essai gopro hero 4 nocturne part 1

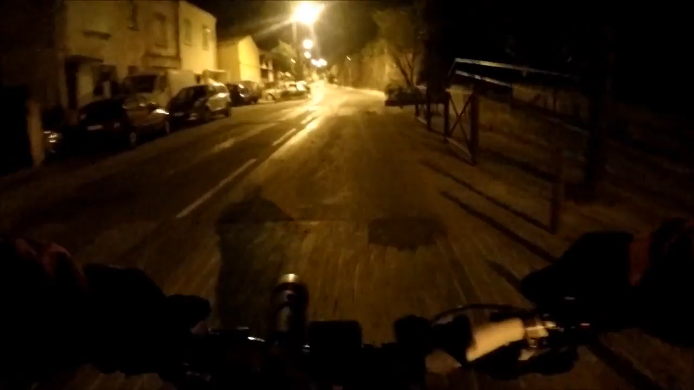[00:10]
Ici en ville avec l'éclairage public Parait-il que avec la 4 on y voit On y voit des images qui sont bien plus belles de nuit qu'avant On verra bien Après il faudrait des essais avec les lumières là
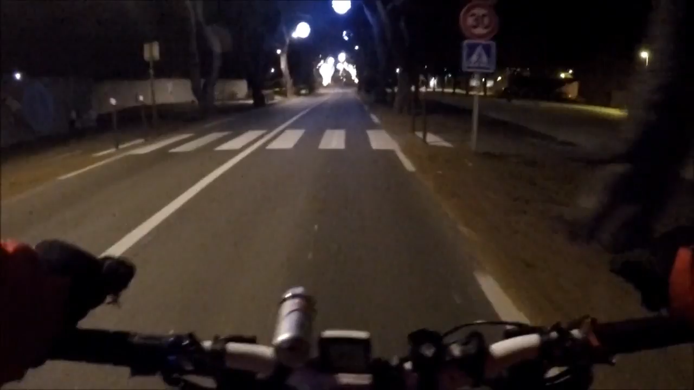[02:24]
Et là j'ai mis en route Pour voir si on la voit bien ce déco Si ça sort bien C'est simplement joli ces arbres